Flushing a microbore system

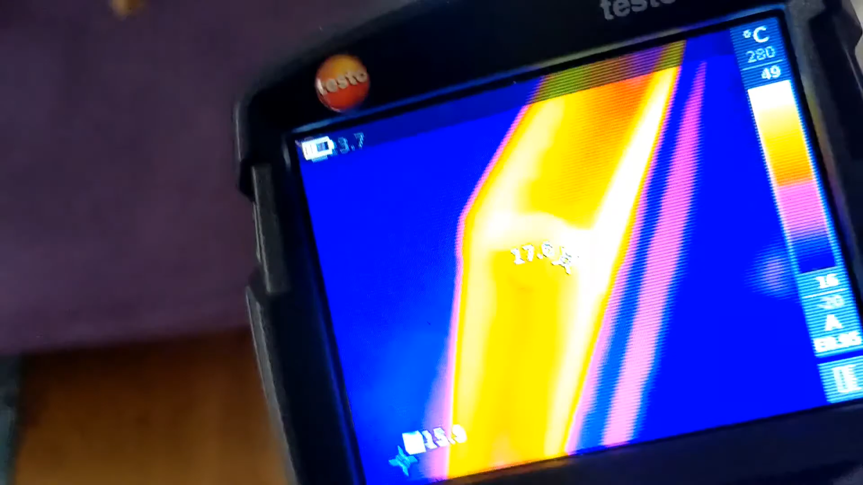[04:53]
so again we've got a bit of a cold spot
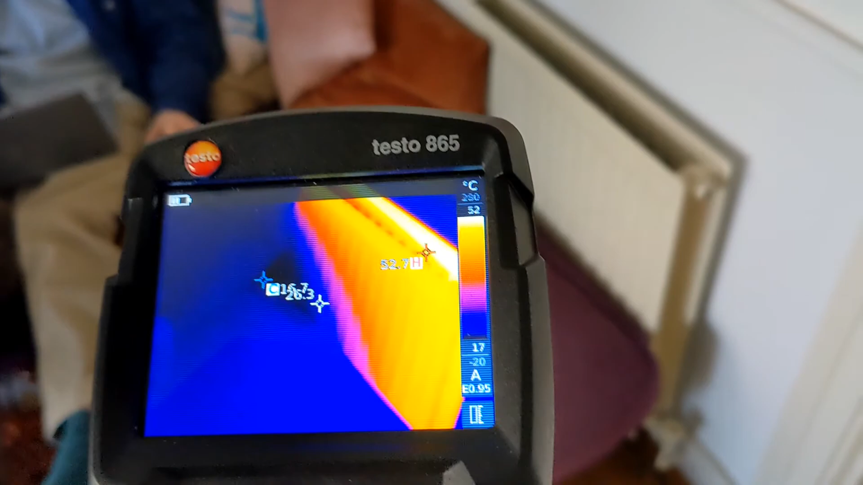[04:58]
there in the middle so again this one's probably going to need
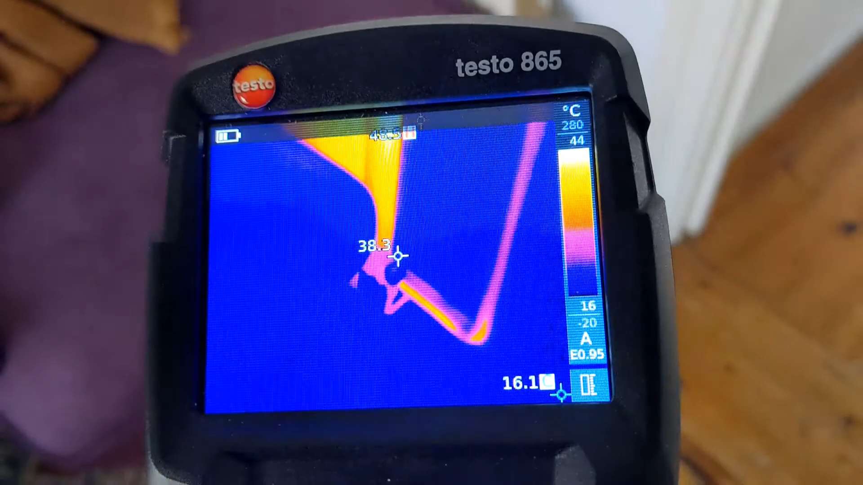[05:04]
On screen: spot 38.3°C
taking off and flushing because that's another one that's in the microball so these two seem to be the problem radiators
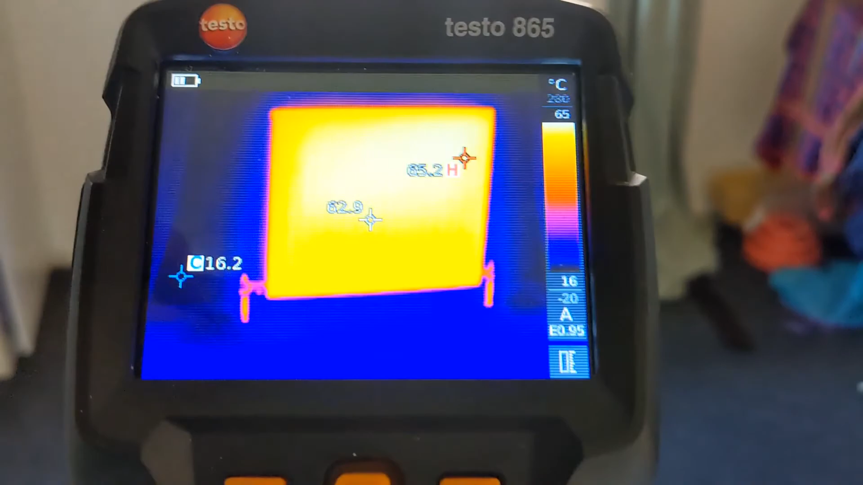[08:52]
On screen: spot 62.9°C, max 65.2°C
and there we go so the upstairs ones we didn't really have any issues with them but we've got about
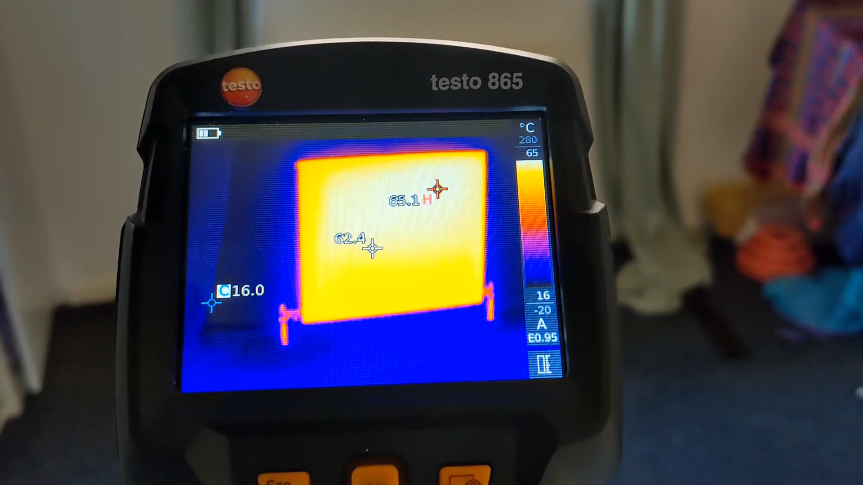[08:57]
On screen: max 65.1°C, scale top 65°C
65 degrees across that one
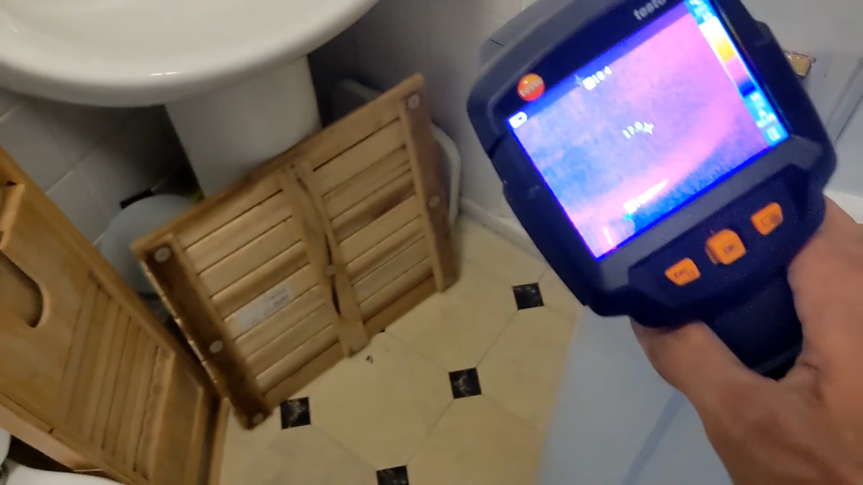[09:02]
we've got again about 65 degrees across that one
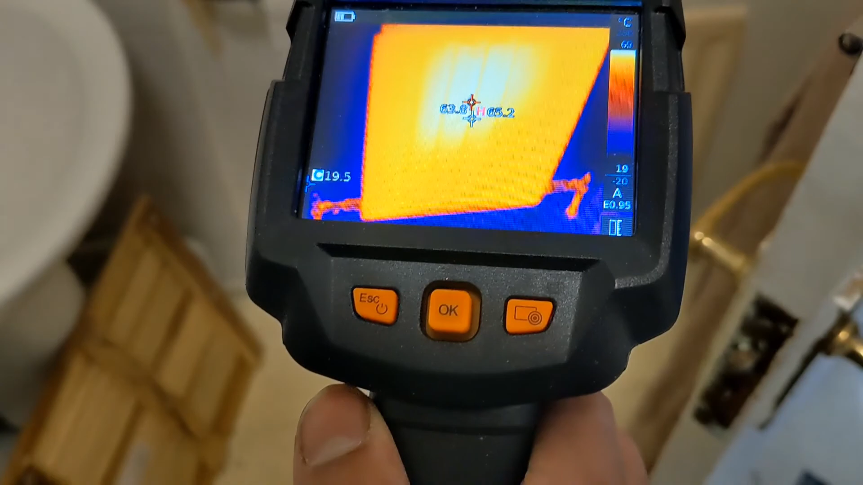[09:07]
On screen: max 65.2°C
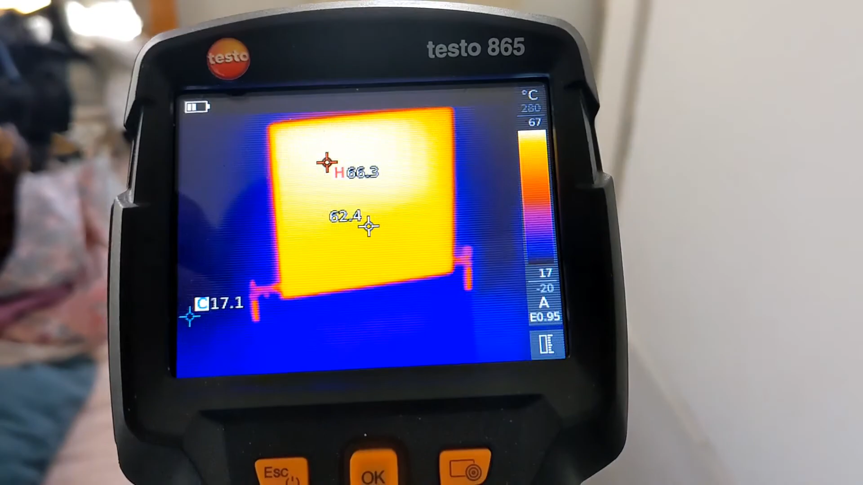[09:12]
On screen: spot 62.4°C, max 66.3°C
about 65 66 across that one so these ones are fine now the main ones we want to have a look at
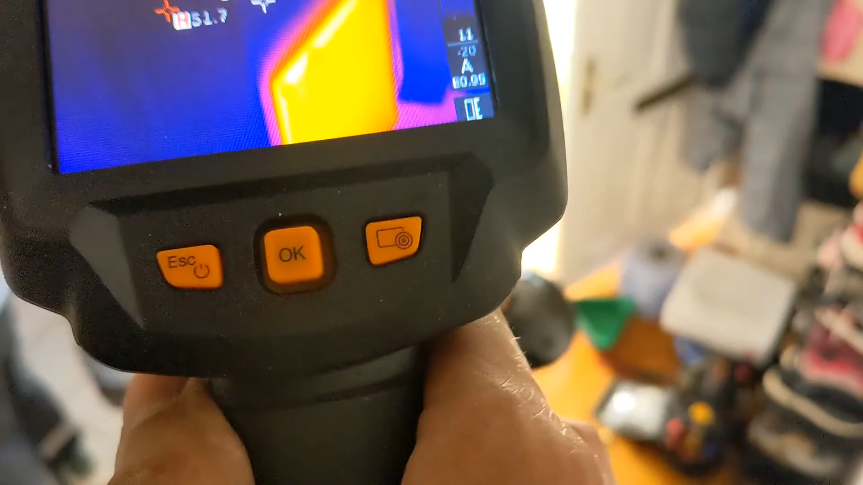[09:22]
are the downstairs ones and already we can see there's a nice even spread across out that cold
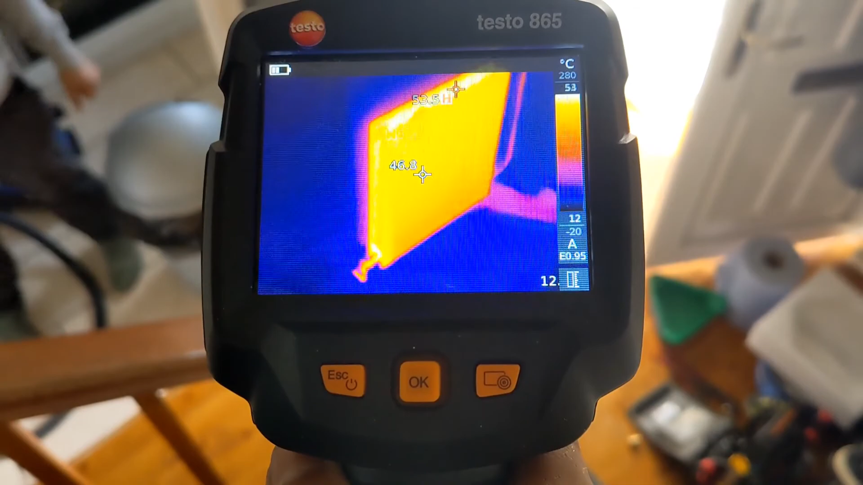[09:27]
patch in the middle is gone so that means flushing it has
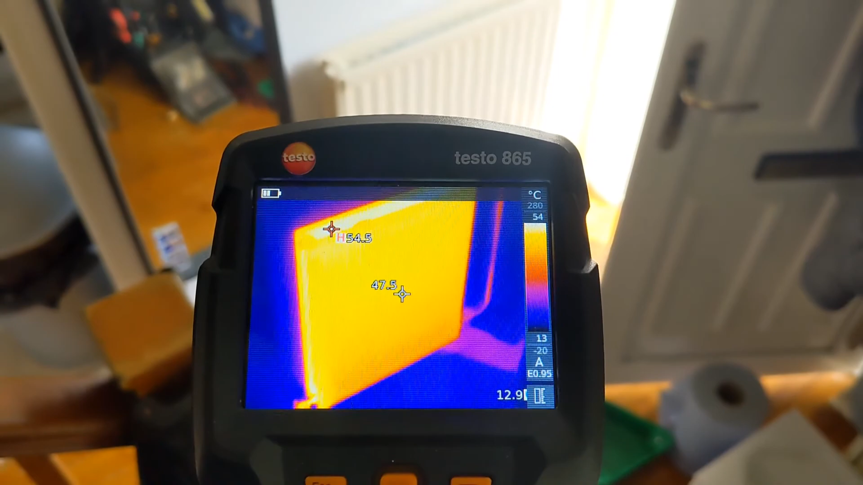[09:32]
definitely worked it's a little bit cooler than the upstairs one so what that means we probably just need to balance it so turn them down uh upstairs a little bit to push the heat further down because obviously we've got
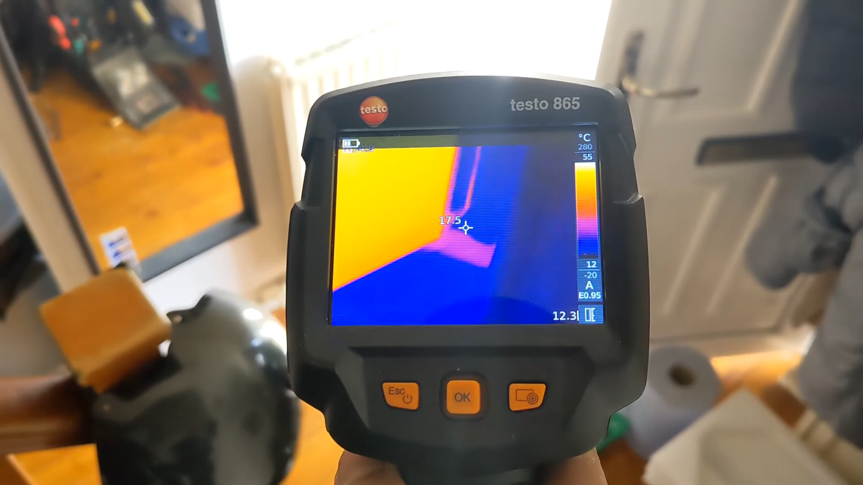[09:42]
On screen: spot 17.5°C
microbore running running downstairs and we've got 15 mil pipe upstairs um right i'm just going to go into the main living room but the tenants working there so i may not be able to
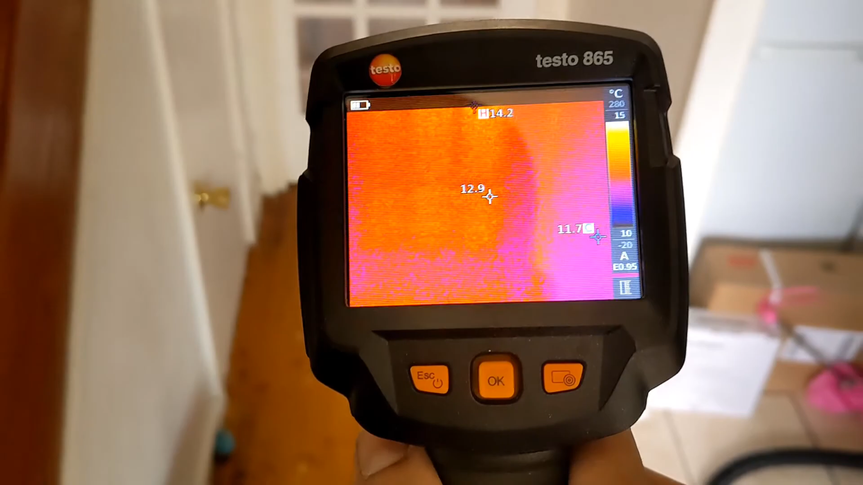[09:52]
On screen: spot 12.9°C, max 14.2°C, min 11.7°C
speak in there but let's have a look at the the big one in there all right that one again normal cold spots
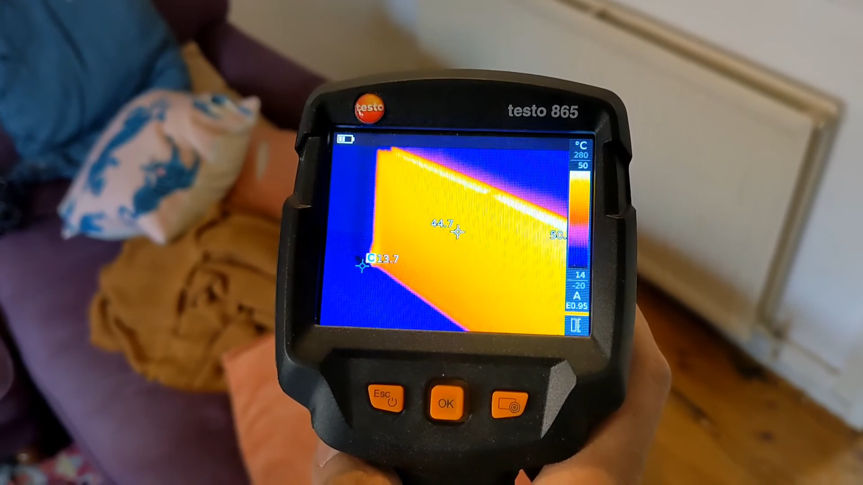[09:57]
On screen: spot 44.7°C
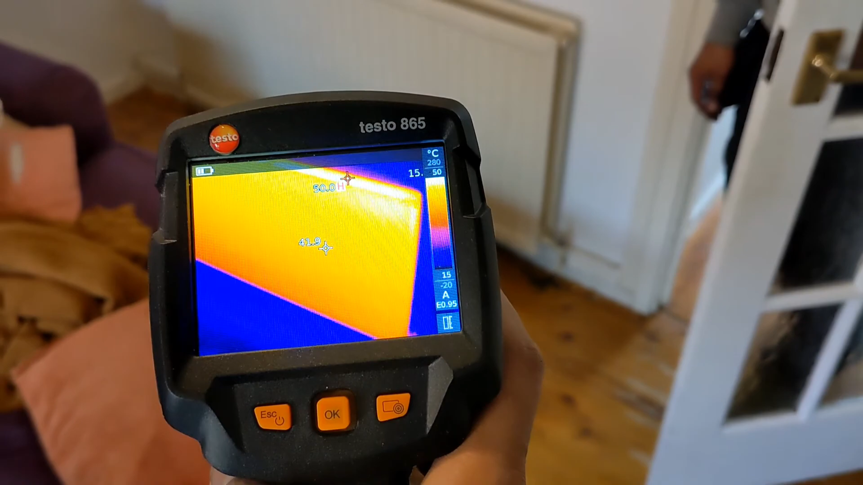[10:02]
50 degrees across the top we've got heat nice even spread across it so obviously
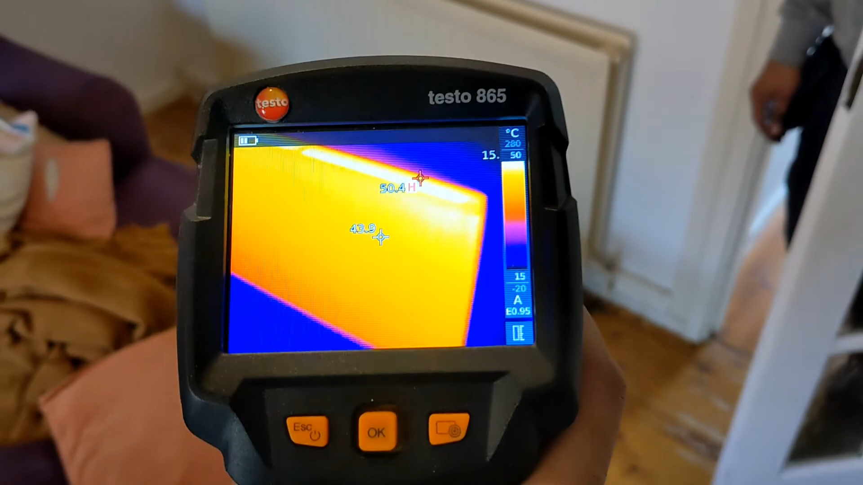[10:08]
like i say it's a bit cooler than the upstairs one so we're just gonna do a bit of balancing to try and
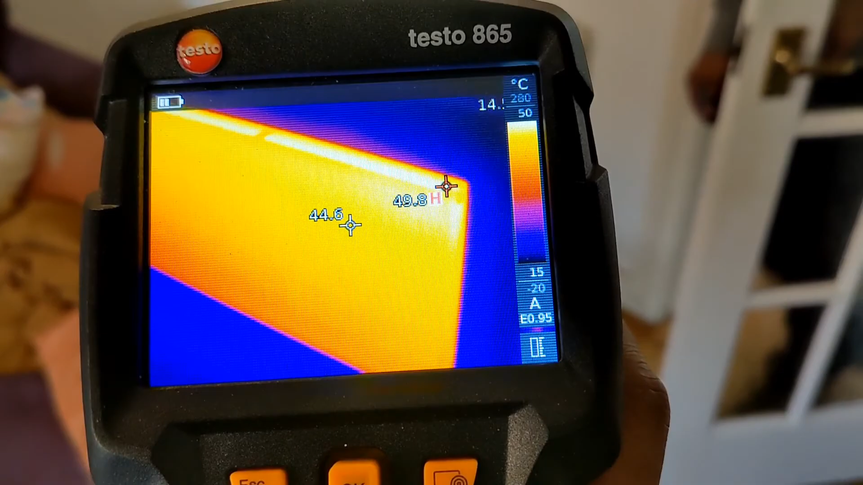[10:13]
On screen: max 49.8°C
get this little bit hotter downstairs but yeah flushing it has definitely worked and you saw how much